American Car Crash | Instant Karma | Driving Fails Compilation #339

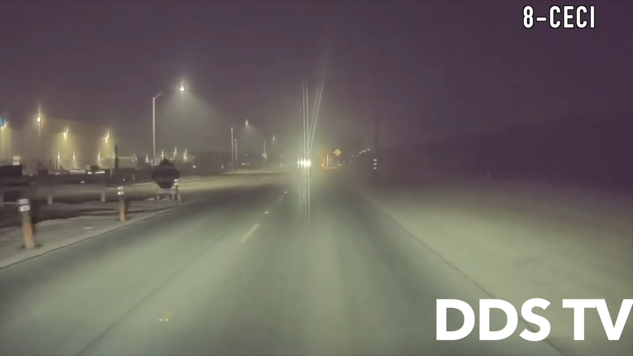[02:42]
The oncoming Chevy driver illegally overtook resulting in them clipping the camera's Tesla.
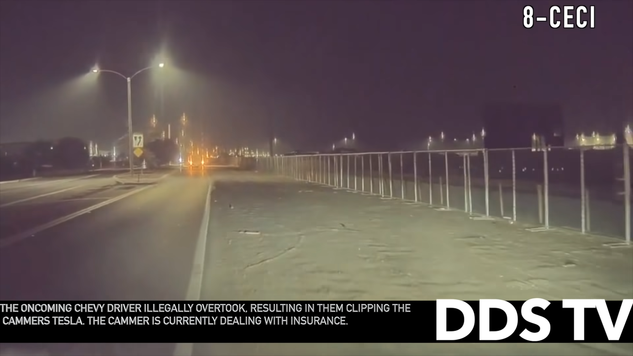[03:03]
The camera is currently dealing with insurance.
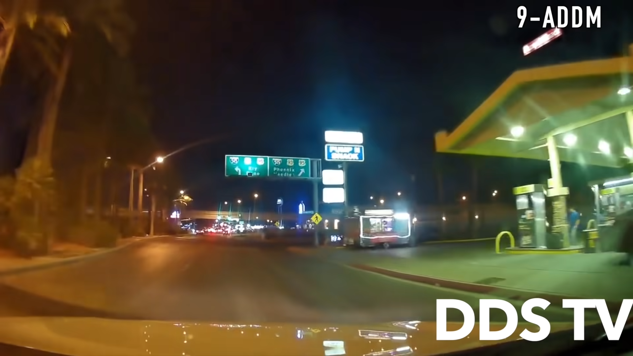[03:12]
The camera was a victim of a hit and run.
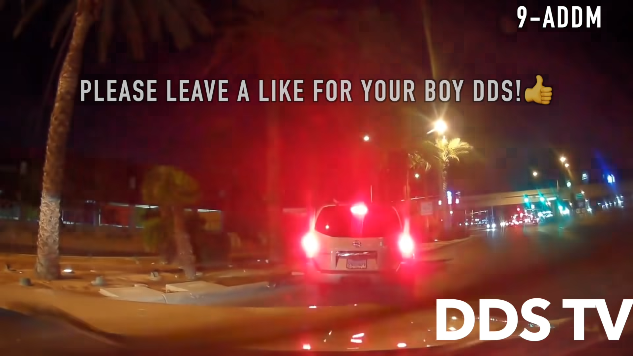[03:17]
The camera did the right thing by not pursuing but calling 911 and his insurance.
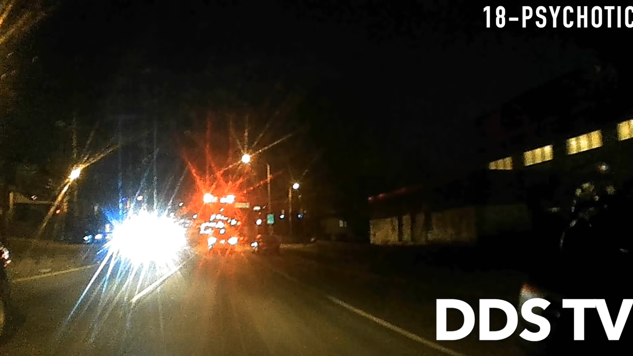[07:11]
The Volkswagen driver blindly merged into the camera's lane side swiping his vehicle. Thanks to dash cam footage, the Volkswagen driver would be at fault.